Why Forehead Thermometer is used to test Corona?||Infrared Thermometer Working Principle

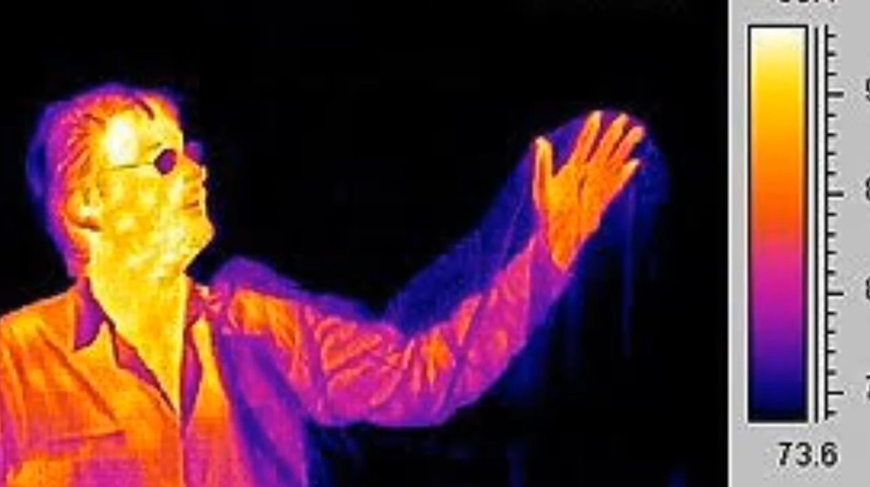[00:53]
ہمارا سریح ہی کیوں نہ ہو یہ سبھی کی سبھی انفراریڈ ریڈیسن کو چھوڑتی رہتی ہیں ایسا وہاں کے تاپمان اور